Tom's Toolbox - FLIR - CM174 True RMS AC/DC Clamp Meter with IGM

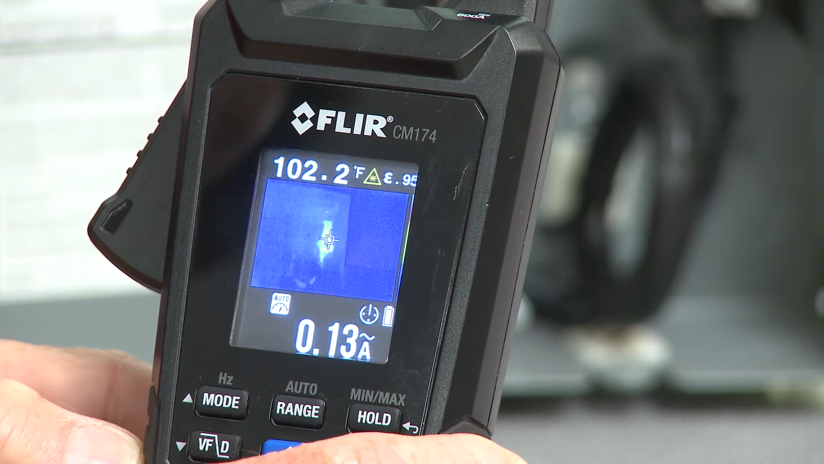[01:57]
On screen: spot 102.2°F
It's well over 100 and you can see the crosshairs are right on top of that hot spot.
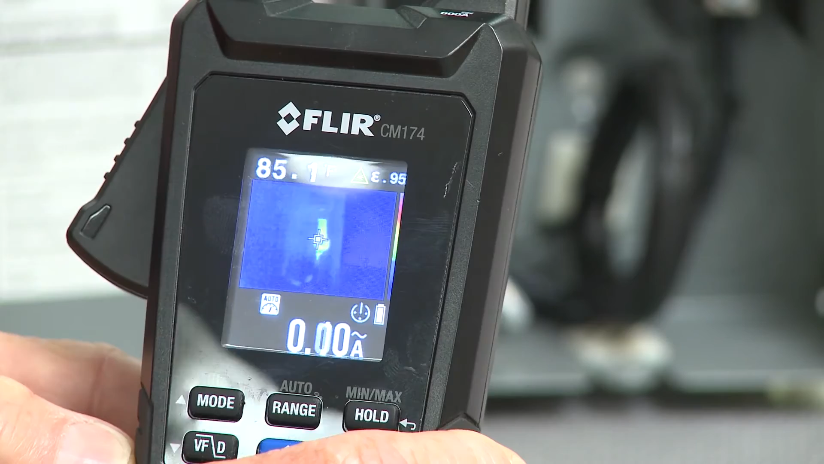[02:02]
Now I'm going to move it over and I'm going to come to the other one. That's a lot lower. So you can actually see that at 70 degrees the image is not even showing up on our thermal